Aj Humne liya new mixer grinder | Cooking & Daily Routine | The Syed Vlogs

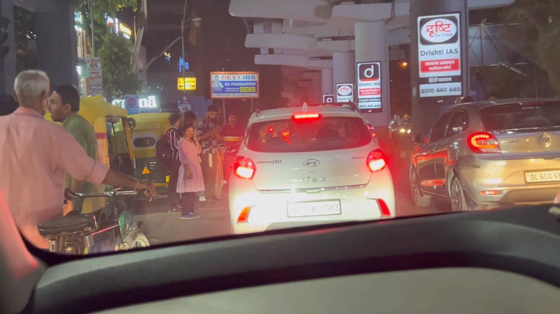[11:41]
بورا کروڑا آپ کو دکھ رہا ہے وہ وائٹ کلر فیلائے چل دیا ہے جو بس ہمیں وہی جیادہ ہے کروڑا پہ